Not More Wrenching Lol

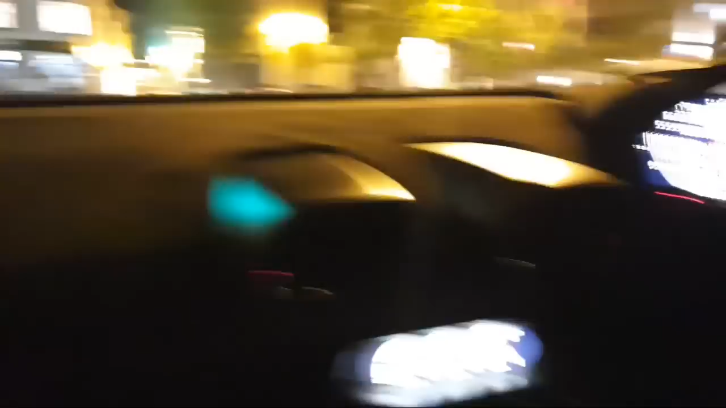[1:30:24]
Donut. You live in Weston? Yeah. All the drunkards are out, look. All the drunk people.
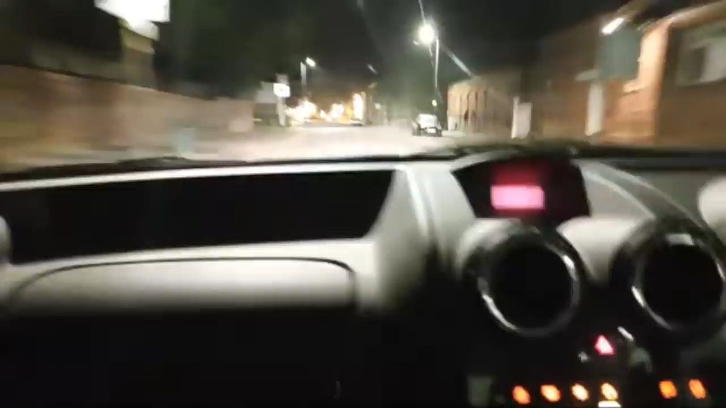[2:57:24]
Oh, there's drunken people. Oh, there's some drunks there.
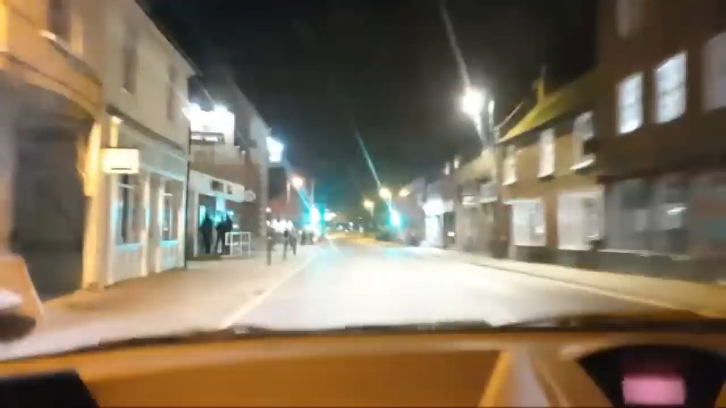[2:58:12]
Oh, we're some drunkards. Right, hold on.
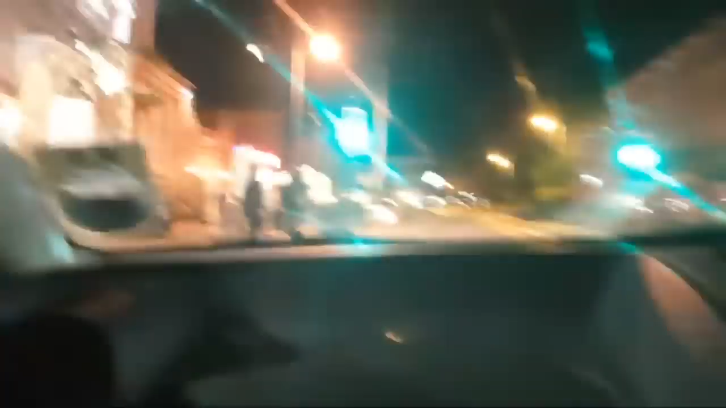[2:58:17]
Kev, you scouting out the drunks? Right, there's the pubs there. Right, look, that's the only thing you can do is hide it in the hedgerow here.
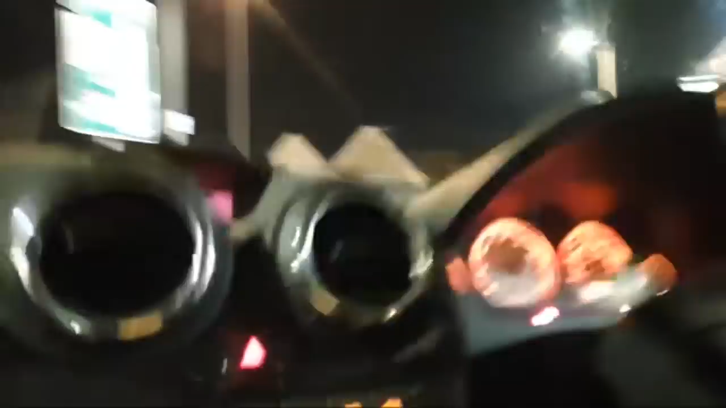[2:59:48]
Yeah. I think we're going to have to hide them bits. No, I don't think we're going to hide it. Oh, loads of people here. Is it open again? Oh, yeah, it's open again, yeah.